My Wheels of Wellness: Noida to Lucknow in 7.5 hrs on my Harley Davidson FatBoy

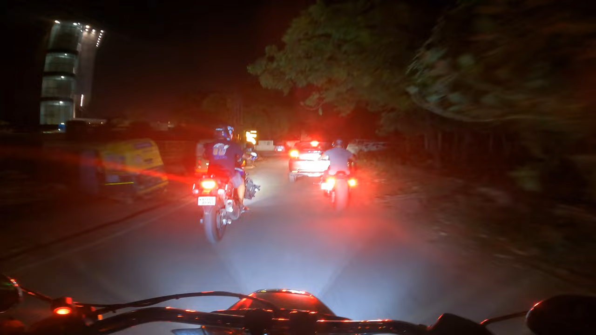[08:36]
सो लेट्स सी हाउ इज़ द प्लेस एंड हाउ इज़ द फूड।
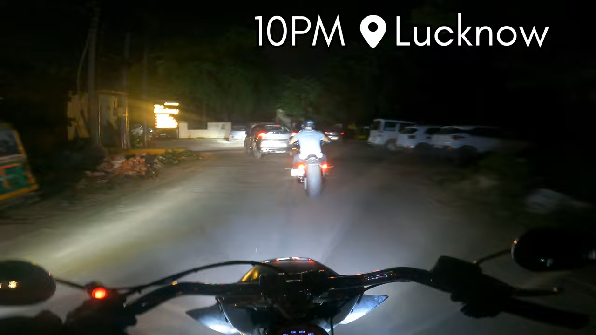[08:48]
आई लुक एट द व्यू इन द नाइट, दिस इज लखनऊ।
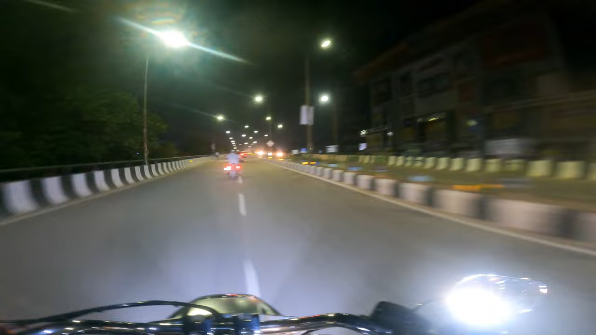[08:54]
रात को ट्रैफिक नहीं होता बट फिर भी 9-10 बज गया है, लेकिन अभी भी ट्रैफिक है यहाँ पे। मतलब थोड़ा सा दिल्ली जैसा एटमॉस्फेयर यहाँ भी रहता है, लोग बाहर घूम रहे होते हैं रात में भी। ऑल दो इट्स द कैपिटल ऑफ UP,